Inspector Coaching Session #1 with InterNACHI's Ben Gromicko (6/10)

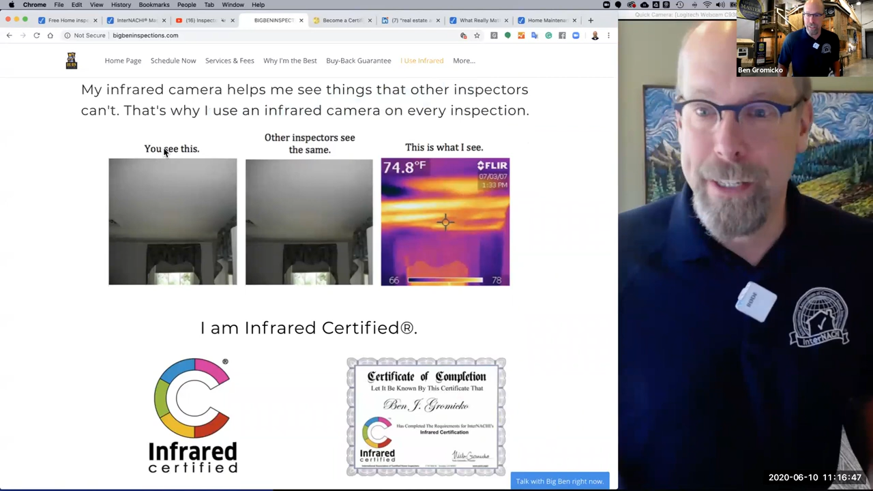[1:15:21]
On screen: spot 74.8°F
other inspectors see the same thing that you do here's what I see right why would you hire an inspector who sees exactly what you see I see things that other people can't see really yeah that's my main job to find things that other people can't find for you
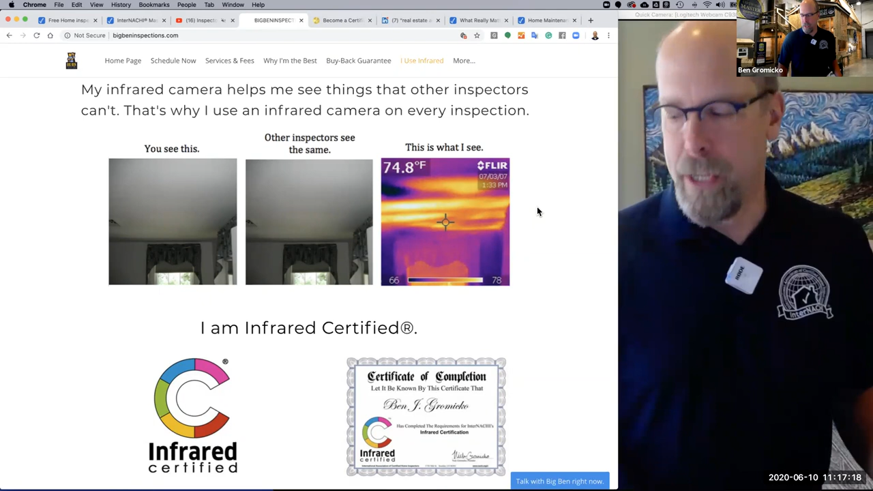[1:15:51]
On screen: spot 74.8°F
and use an infrared camera it's 500 bucks that's the main reason why